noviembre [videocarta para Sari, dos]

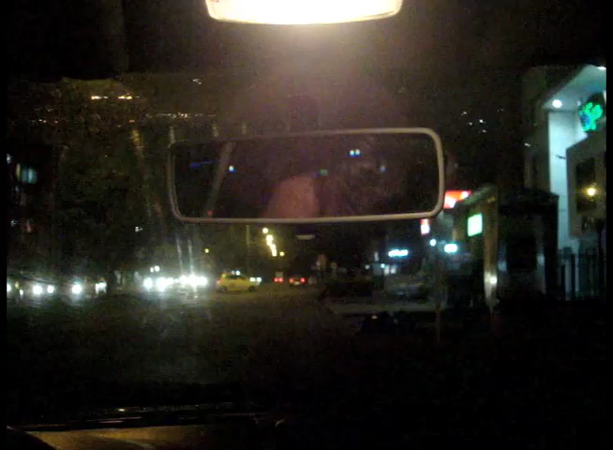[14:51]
Estamos en un carro gris, en un Fiat gris. ¿Qué es un Fiat? Ya corto. Cuando Luciano me dé su ángulo más sexy, corto.